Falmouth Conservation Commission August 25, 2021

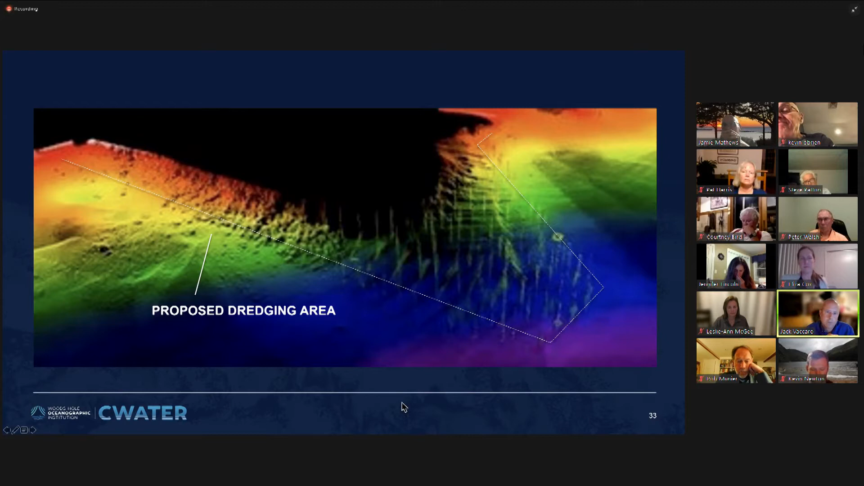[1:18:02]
And I like it because it really shows pretty clearly the boulders that have slumped down into the west berth. And that's necessitating a lot of the dredging work in that area of the project. Next slide, please.